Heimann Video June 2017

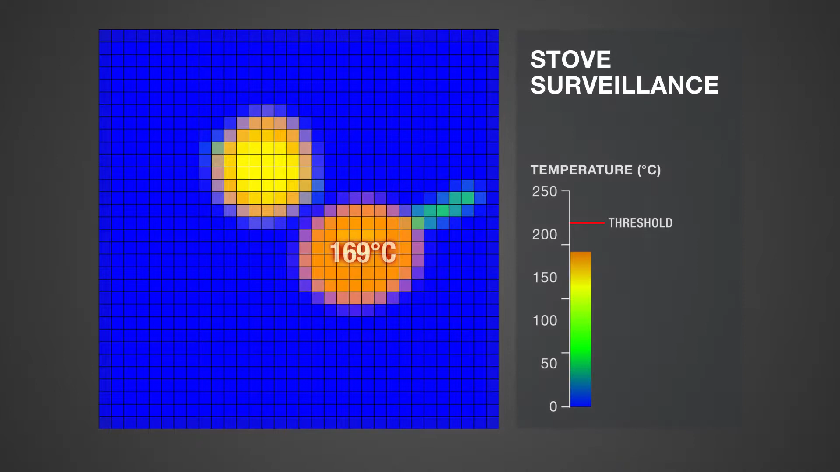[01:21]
On screen: spot 169°C
Position detection and temperature control, as well as automatic power-off when exceeding temperature limits, intelligent monitoring of cooking activities can prevent fires.